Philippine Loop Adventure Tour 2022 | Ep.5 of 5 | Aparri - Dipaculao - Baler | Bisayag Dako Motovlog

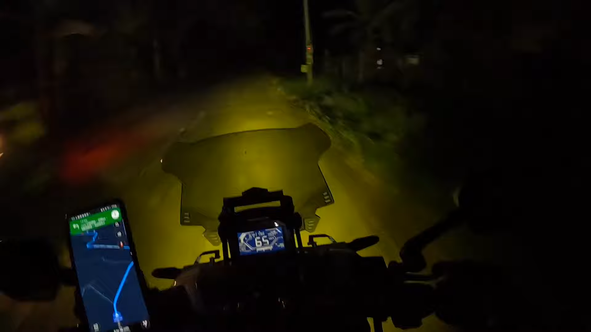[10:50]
magandang gabi po sa ating lahat. Ang oras po natin ay 7:37 na ng gabi. Nakita nyo naman po, no, kanina pa kami bumabakbak ng medyo madilim na. Actually, madilim na talaga.
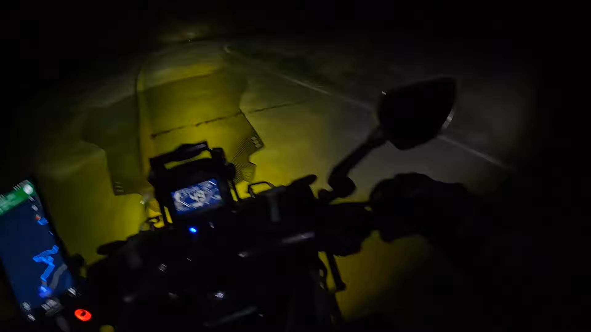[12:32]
Ang sharp ng mga curve. As ang dilim. Walang pa ilaw-ilaw. Patayin ko ilaw ko. Pakita ko sa inyo, ha? Tandaan mo na tayo. Ayan, ang dilim. Ginagawa mo. Ang dilim mo, kabisdak.
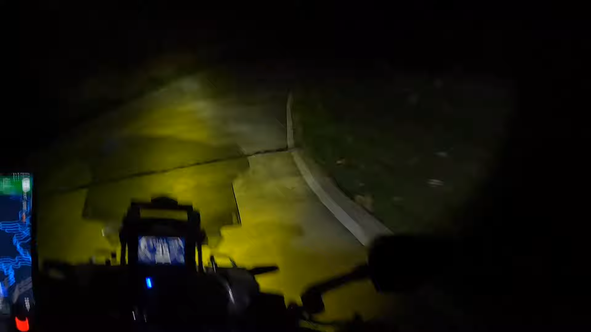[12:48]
Matapos ang 2 oras na pakikipagbuno sa kabundukan at dilim patungong Dipakulaw, Aurora.